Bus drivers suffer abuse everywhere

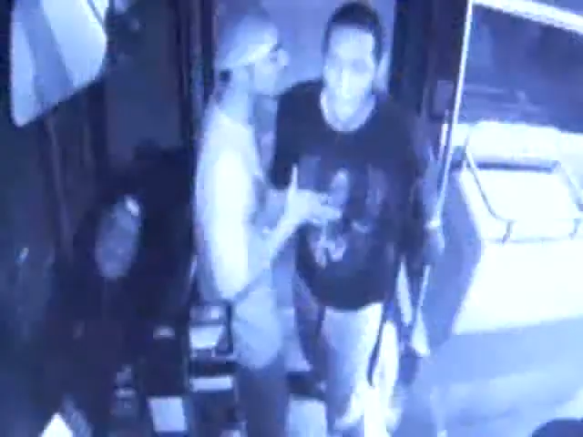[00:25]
Instead of going for the door, he goes for the driver.
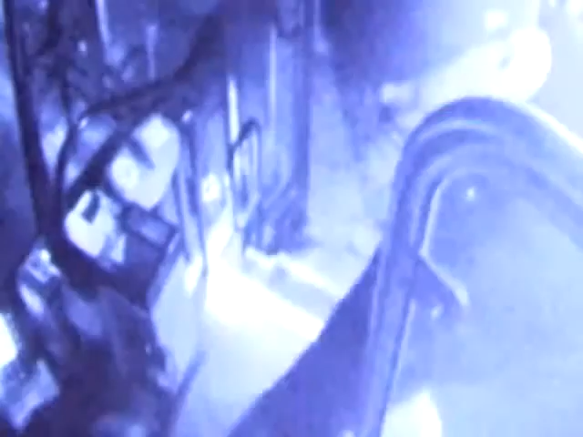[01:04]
When I turned my head, that's when he punched me in the side of the head.
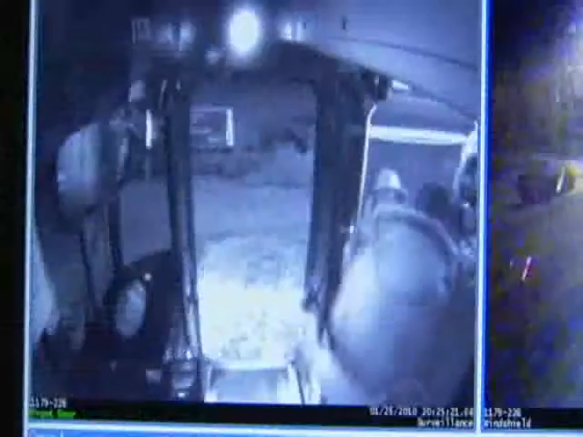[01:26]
A man tries using a bus pass that's no longer valid.
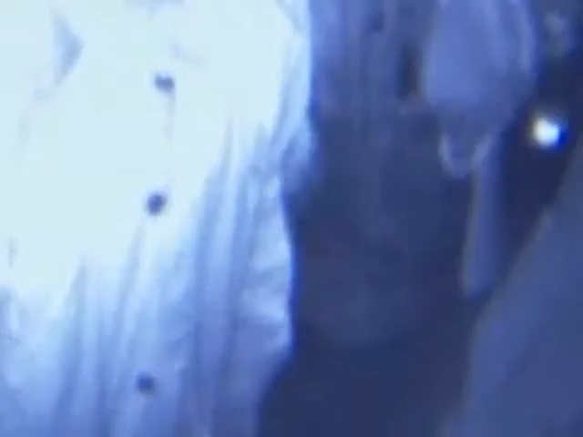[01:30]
When it doesn't work, he grabs a ticket from another passenger.
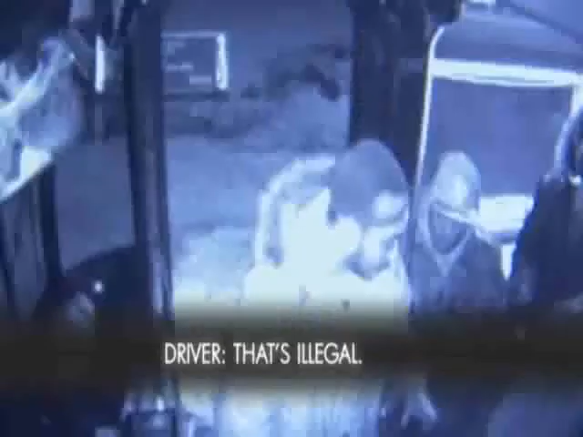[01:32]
When the driver informs him no can do,
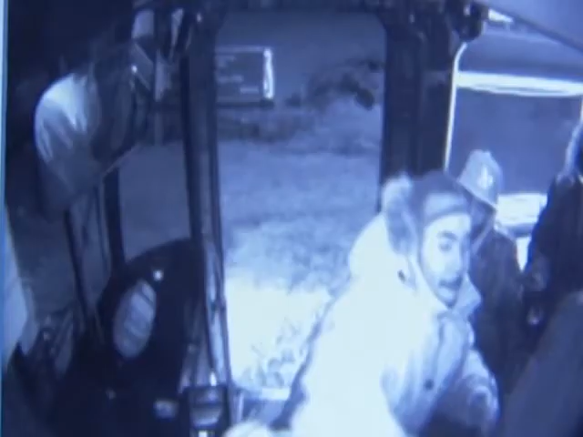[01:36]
the rider pays with a fist.